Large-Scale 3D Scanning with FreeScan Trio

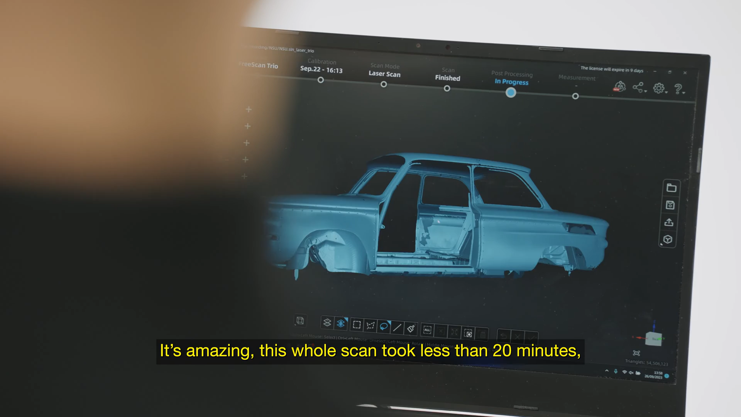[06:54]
It's amazing, it's less than 20 minutes, maybe 50 minutes for the whole car and the data looks brilliant. So you scan the whole car, first scanning the markers using the photogrammetry,
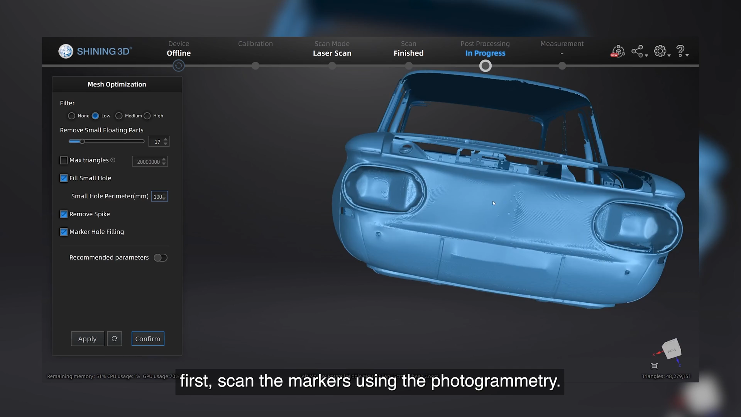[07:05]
we optimize the markers, then you scan the complete car and we have the data for quality control or even design reverse engineering.